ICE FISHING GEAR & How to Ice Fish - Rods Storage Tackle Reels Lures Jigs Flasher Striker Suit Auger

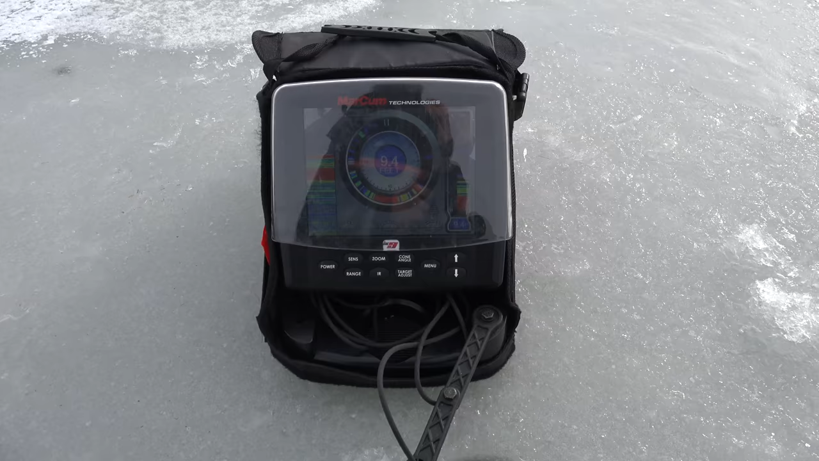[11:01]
So for my flasher, I'm using a, a Markham LX9 and you can see, uh,
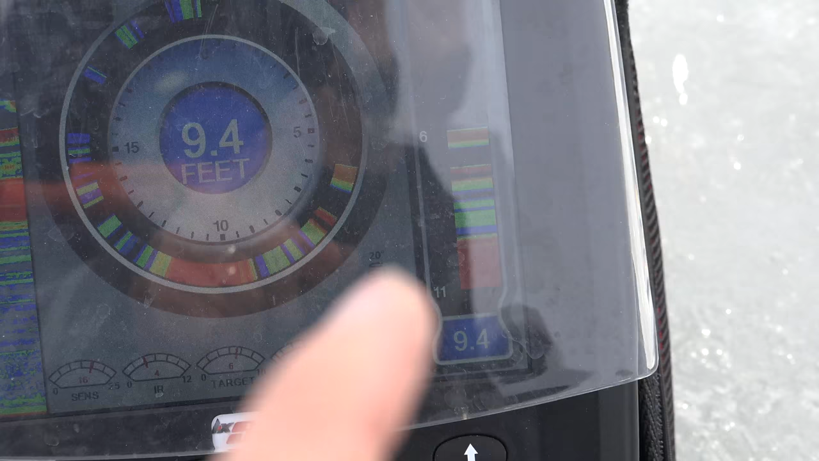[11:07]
On screen: depth 9.4 ft
right there, we got all kinds of fish, uh, right underneath me.
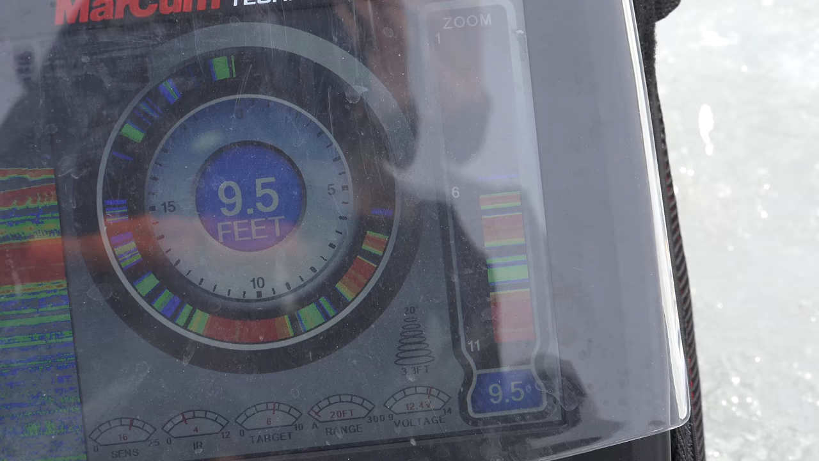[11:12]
On screen: depth 9.5 ft
Um, lots of fish. This is actually, uh, the one with the video camera on the back.
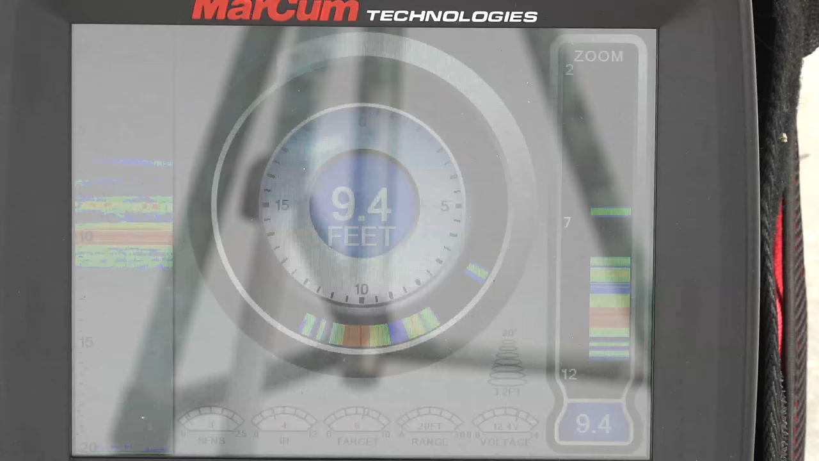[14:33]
On screen: depth 9.4 ft
So let's go look and watch the screen to show you what I'm actually seeing. Here is this red line here is our bottom.
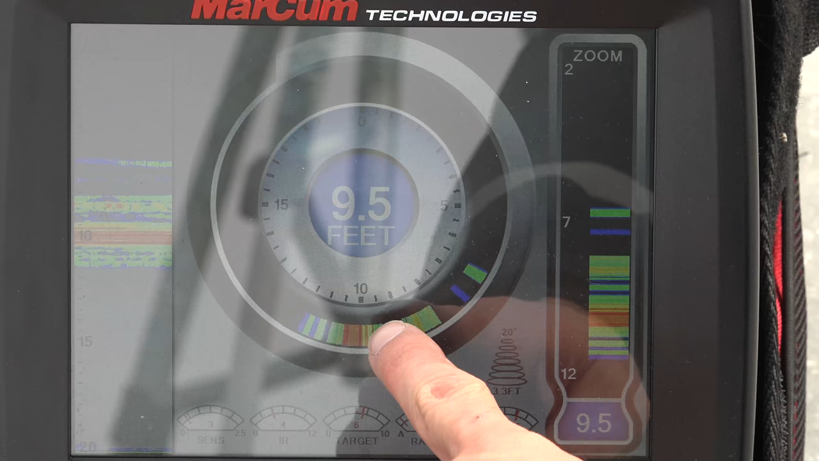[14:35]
On screen: depth 9.5 ft
You can see the 10 saying 9.5,
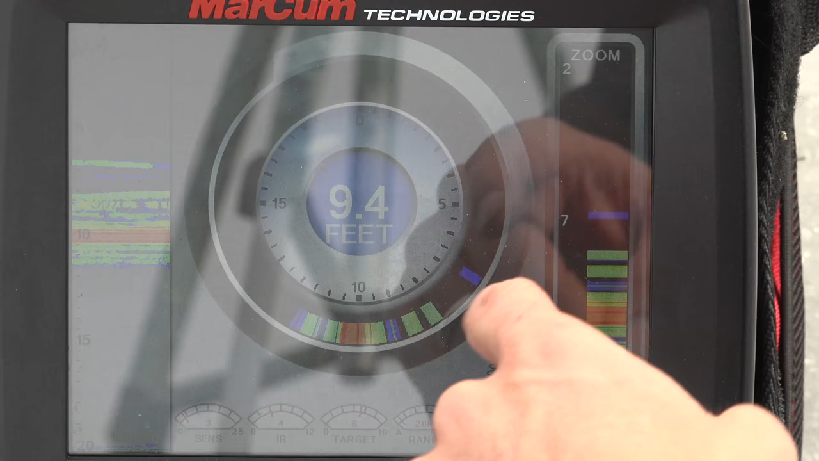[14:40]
On screen: depth 9.4 ft
but our true bottom is probably around 10 feet because this is a really soft bottom.
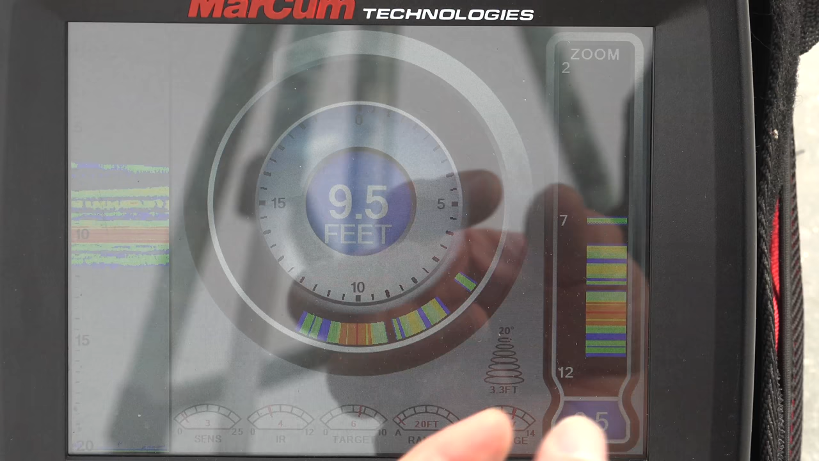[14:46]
On screen: depth 9.5 ft
There's a little bit of weeds and some, uh, dirt on the bottom. Now here's our zoomed in on the side and you can see this is bottom.
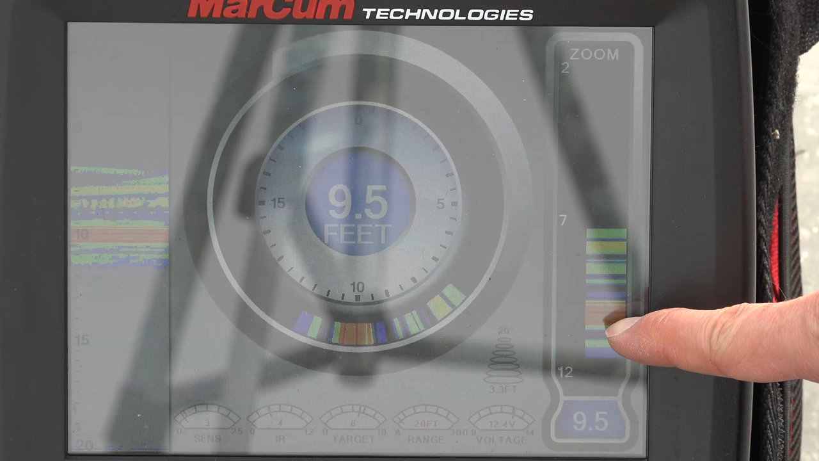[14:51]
On screen: depth 9.5 ft
And all these marks right here are fish. When they go red, that means they're directly under the fish finder. If they're blue, that means they're out here on the side of the, uh, the transducer or the cone angle underneath the ice.
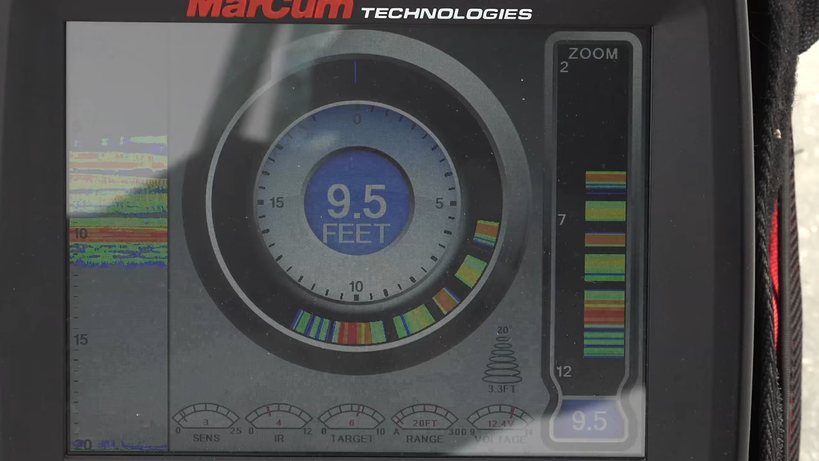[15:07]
On screen: depth 9.5 ft
So now when I drop down and we're going to take this little jig and you're going to see it come from up on top.
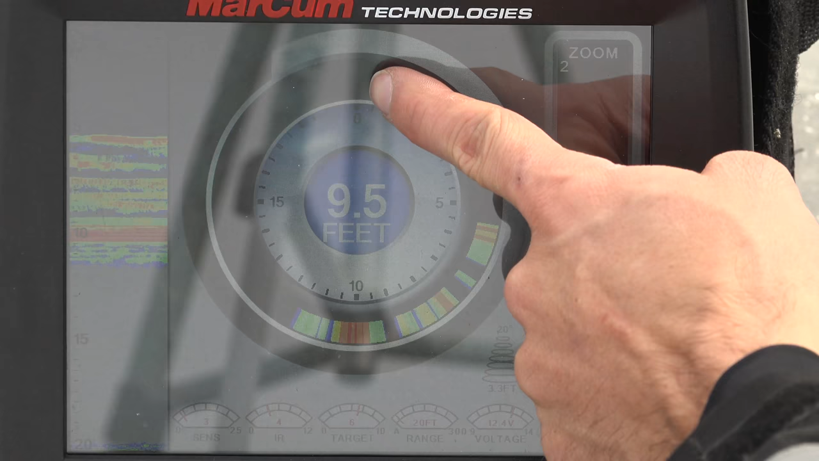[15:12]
On screen: depth 9.5 ft
And there's our jig right there. You can see I'm moving it up and down, up and down and we're going to drop. Now look, we're, we're seeing some of these fish are coming right underneath.
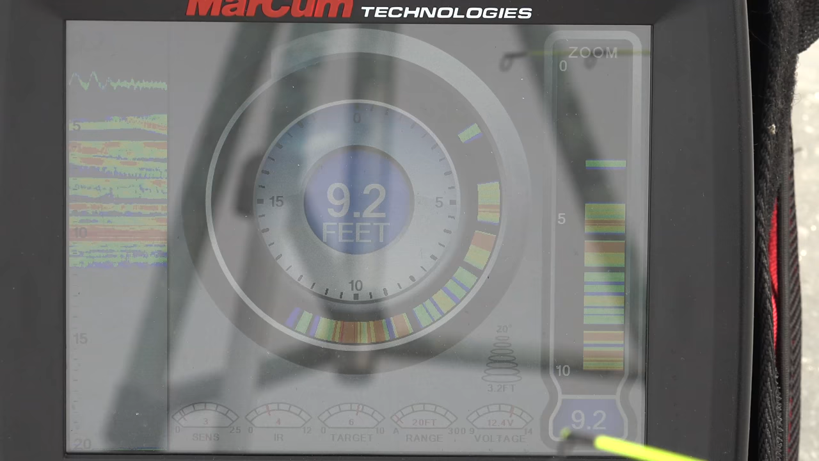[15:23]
On screen: depth 9.2 ft
They're getting red and they're looking at it. They're coming close and we're going to drop it right down there. And we're just going to kind of dangle this thing back and forth. See, now one's coming up. They're on it, but they're not biting. They're right on it. So once, once those marks come up and touch my mark, I quit looking at the screen and I start watching the tips of my, I start watching the tip of my, uh, tickle stick.